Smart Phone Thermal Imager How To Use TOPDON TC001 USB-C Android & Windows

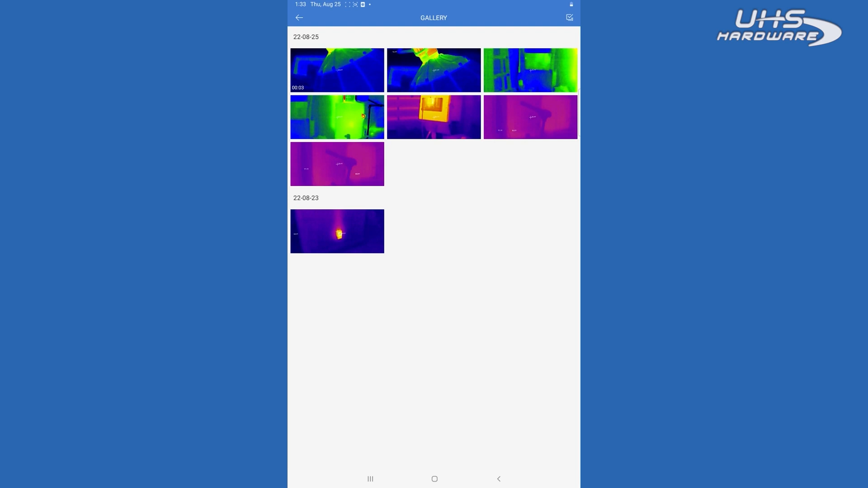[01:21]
Any photo or video that you take will be stored here and can be shared easily with customers.
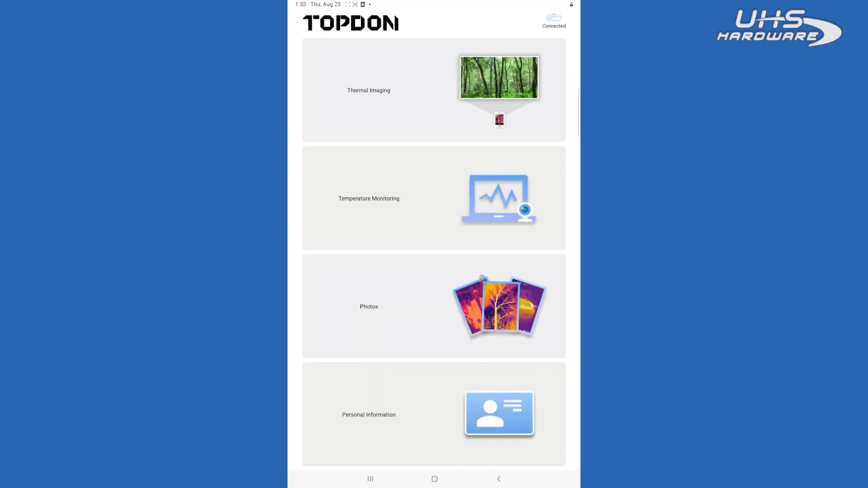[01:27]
Temperature monitoring, this can be used to actually monitor for an extended period of time at a certain temperature.
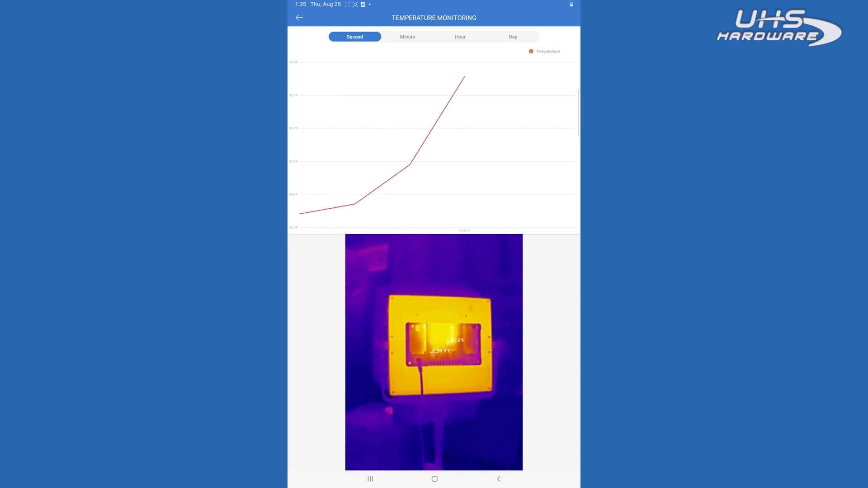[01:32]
So it will actually provide a graph out of what you're doing and what the temperature change is. And then final is the thermal imaging camera itself.
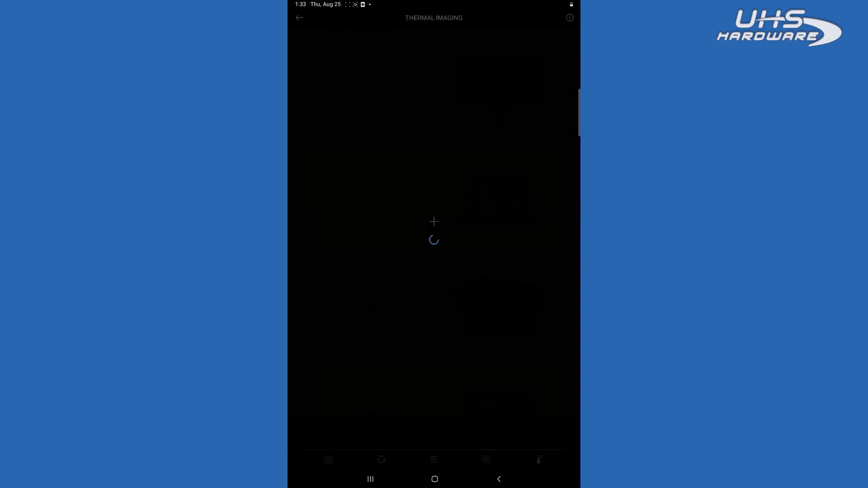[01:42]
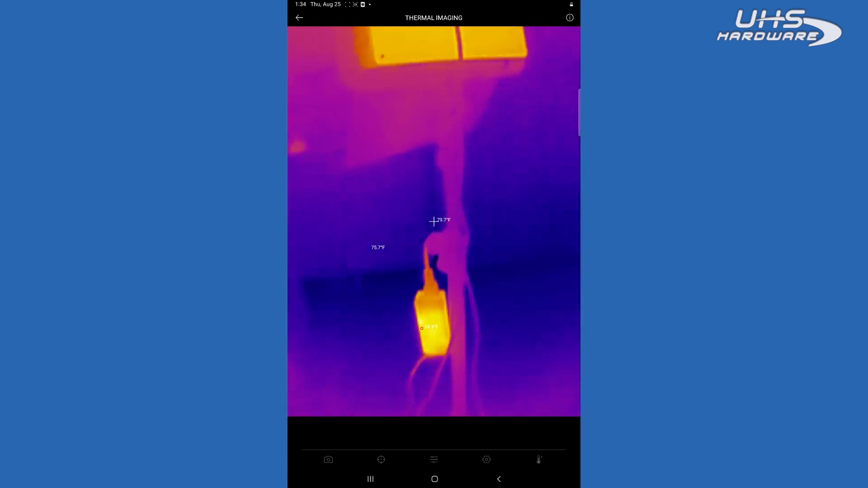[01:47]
So as you can see, it will give your different readouts for your temperatures.
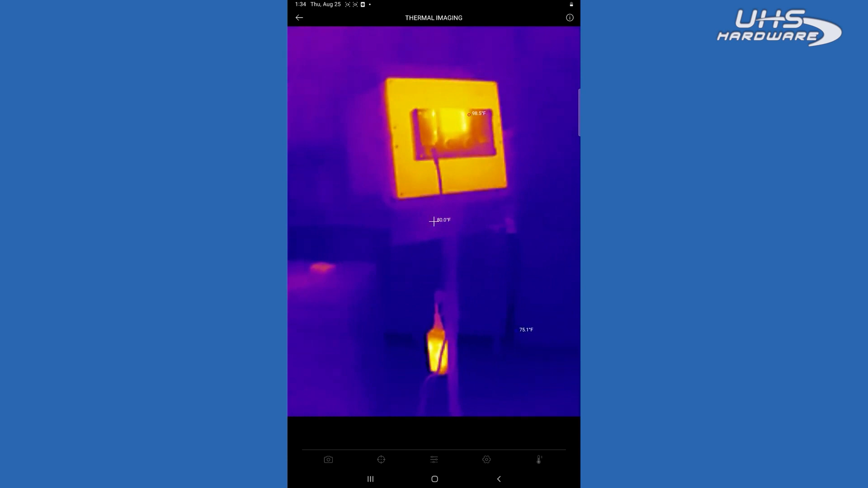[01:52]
You can go in and change things like colors to display something that's maybe easier for you to see or to read.
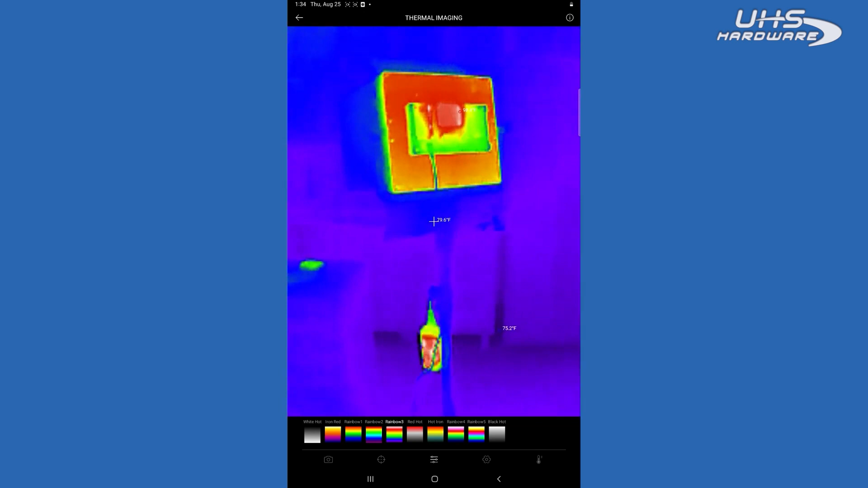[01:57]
You can also go in and change contrast, the image rotation. You can change the normal temperature ranges if you're working on something extremely hot and that will change the actual contrast of the device. Something that's really neat about this device and app is you can go in and select what they call different dimensions. So you can put different dots up to three dots on the screen and monitor those different temperature settings.
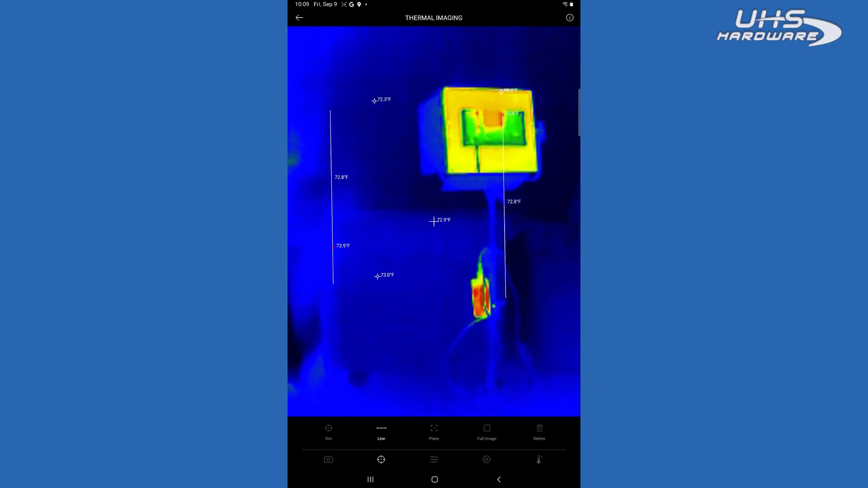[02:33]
You can also add lines and on that line, you can do up to three lines. It's going to show you the highest and the lowest temperature on that line. So you can do up to three of those and you can also do up to three planes where you can draw a box.
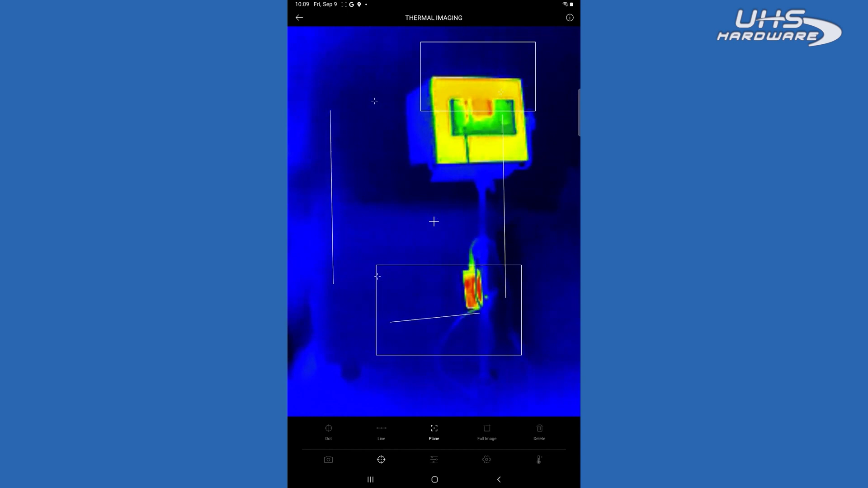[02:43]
And within that box, it's going to tell you the highest and the lowest temperature within that box. So that's pretty cool. We'll get rid of that.
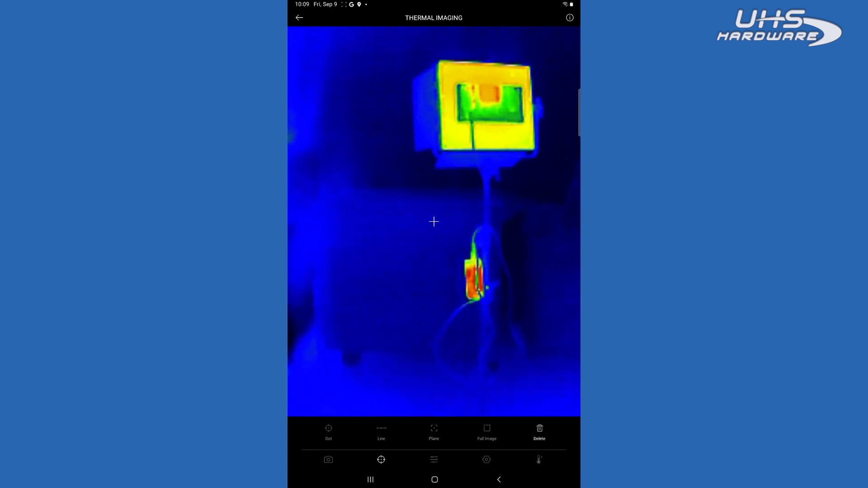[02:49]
And then you obviously here you can go in and take a picture or take a video.